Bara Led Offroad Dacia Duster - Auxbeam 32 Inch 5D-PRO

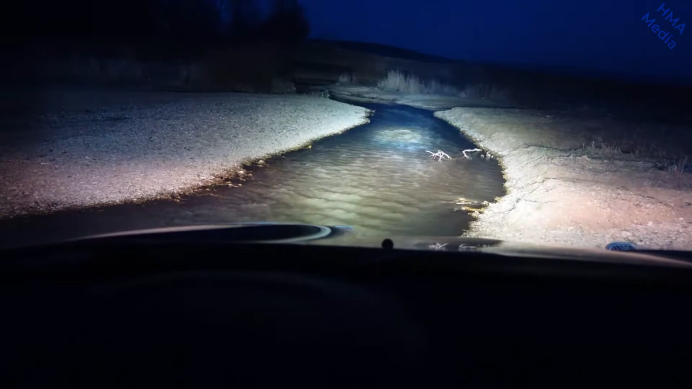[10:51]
putem face și asta. Faza lungă, abia dacă se mai poate observa un pic.